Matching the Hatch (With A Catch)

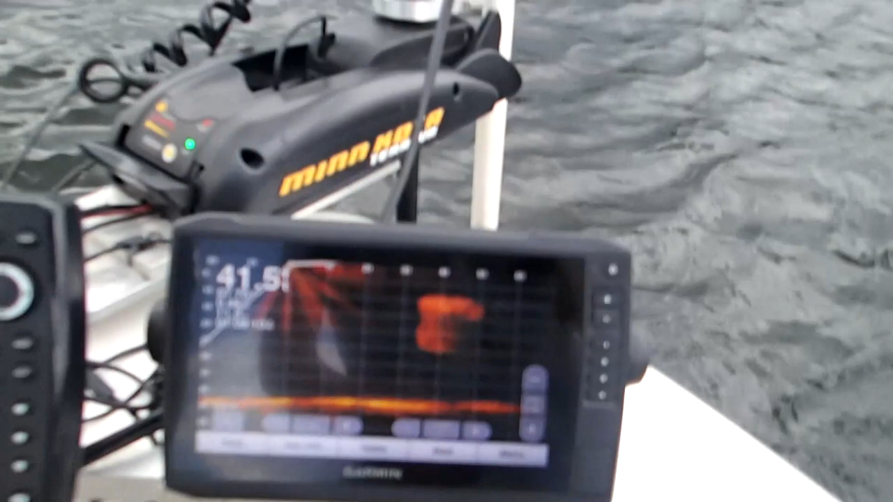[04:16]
Okay, guys, when you're using the Garmin Live Scope, this is what you're looking for, or any graph for what it's worth.
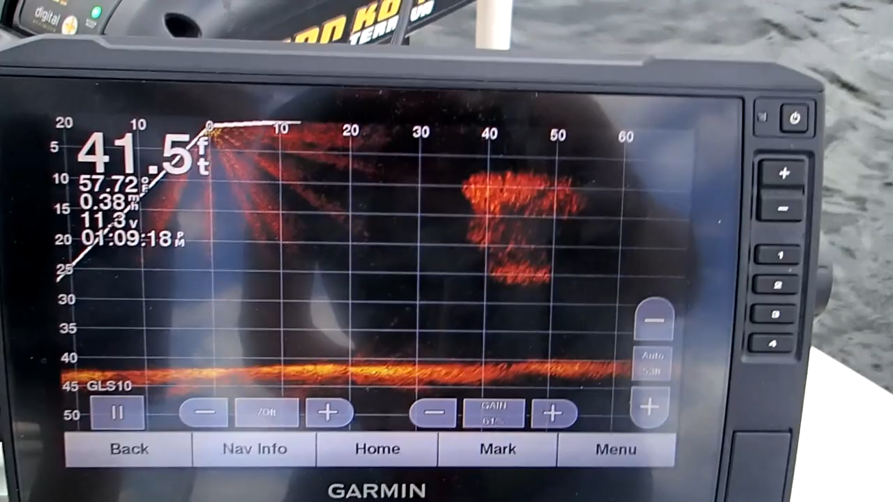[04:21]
On screen: depth 41.5 ft
But on a Garmin, this is what a bait ball looks like.
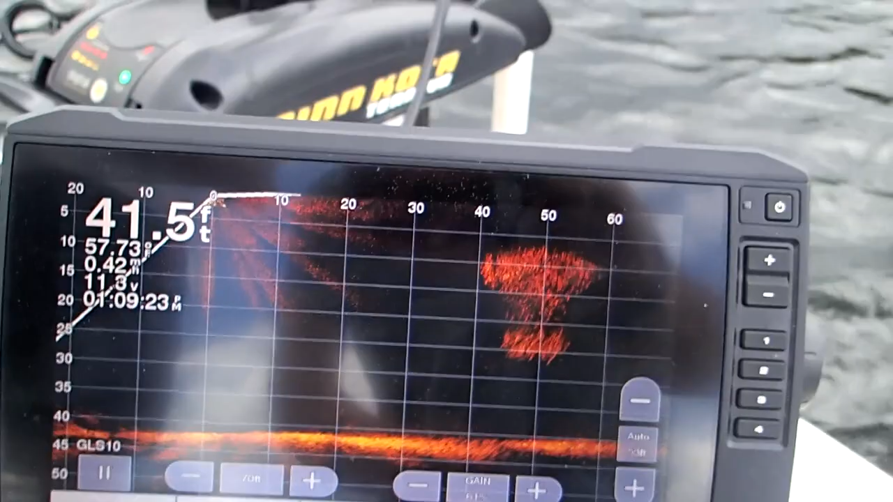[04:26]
On screen: depth 41.5 ft
Right now, you could see in the water column where you got bait. I'm trying to get the whole thing here, but we got bait going from 10 feet down.
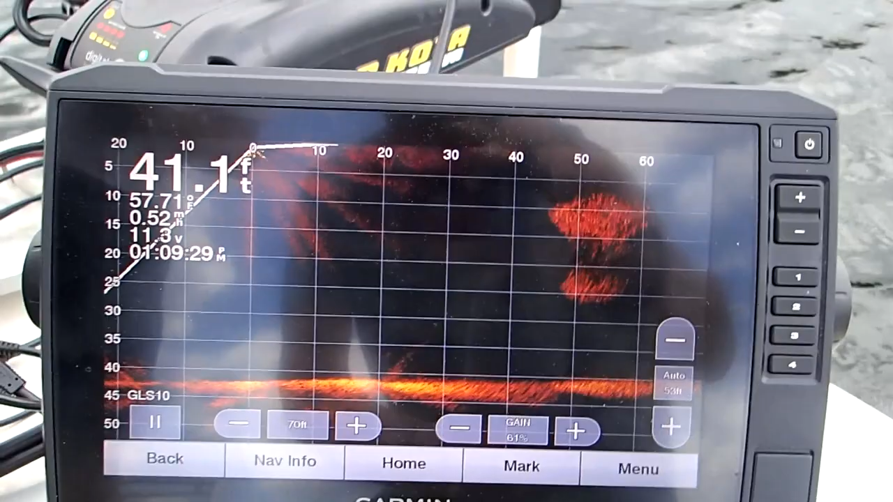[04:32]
On screen: depth 41.1 ft, water 57.71°F
Right around 25, 28 foot of water, you could see that bait ball moving through there.
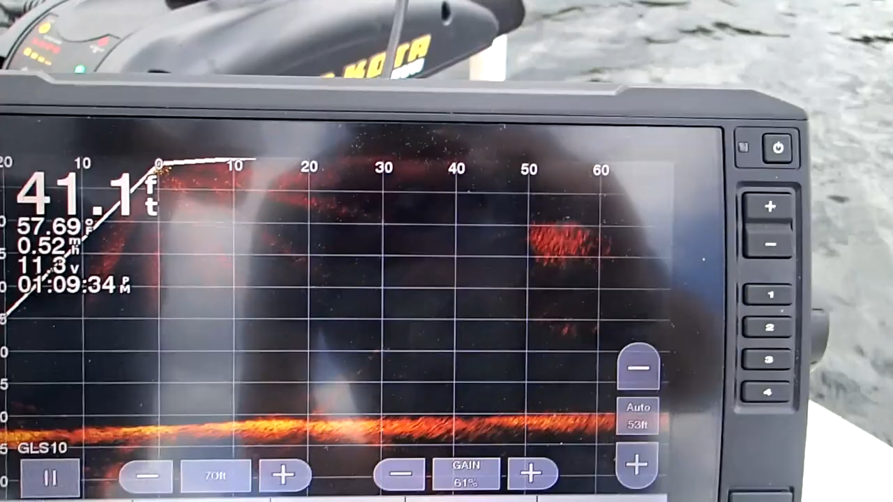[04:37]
On screen: depth 41.1 ft
So that's the targeted area you want to fish in.